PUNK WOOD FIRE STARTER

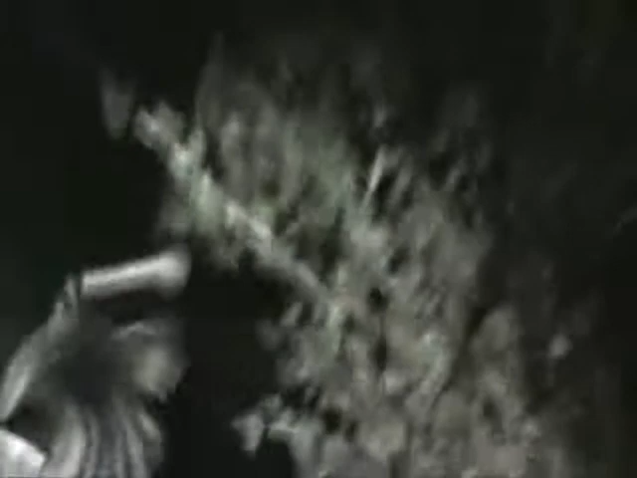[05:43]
Where's he gone? I can't even see him anymore walking up there, so...